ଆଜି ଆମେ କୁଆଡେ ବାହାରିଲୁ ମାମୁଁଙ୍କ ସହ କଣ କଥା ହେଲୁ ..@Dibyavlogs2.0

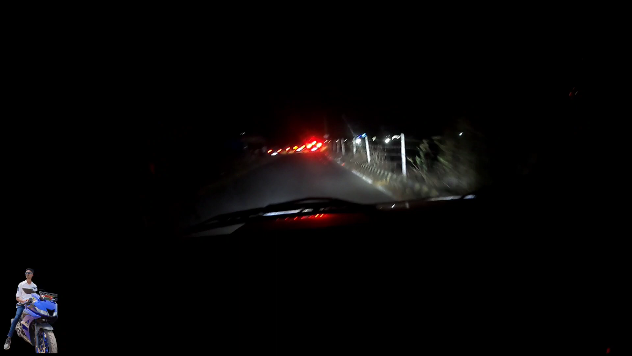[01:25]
ଏବେ ଆମେ ଆସି ପହଞ୍ଚିବା ହେଲେ ଖଣ୍ଡଗିରି ରୋଡ଼ରେ।
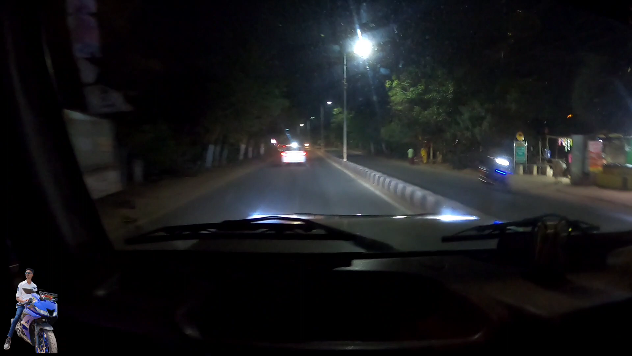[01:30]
ଆସ ଯିବା ଏବେ, ଖଣ୍ଡଗିରି ରୋଡ଼ ଦେଇକି ଆମେ ଯିବା ଏବେ।
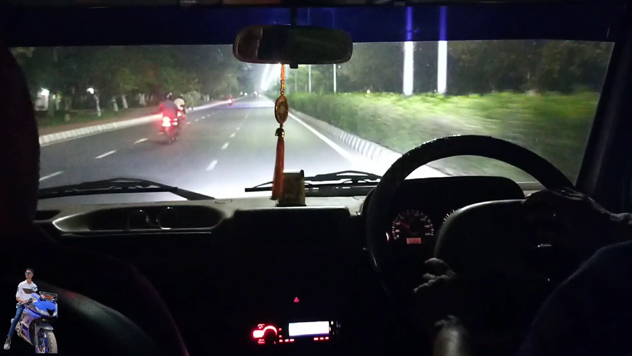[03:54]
ତ ଏବେ ଆମେ ଖାଇବା ପିଇବା କରିସାରିଲୁଣୁ, ଏବେ ଆମେ ଘରକୁ ବ୍ୟାକ୍ କରିବା। ତ ଆସ ଆମେ ଏବେ ଯିବା ଘରକୁ, ଏବେ ଯେହେତୁ ରାତି ଲେଟ୍ ହେଲାଣି, ବହୁତ ଶୂନଶାନ ହେଇଗଲାଣି ରାସ୍ତା।